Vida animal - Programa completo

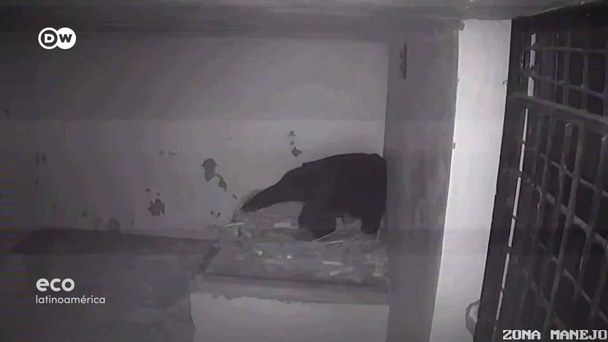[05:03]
El 21 de diciembre de 2022, cuando iba a empezar su actividad de entrenamiento con una osa andina de 9 años de edad,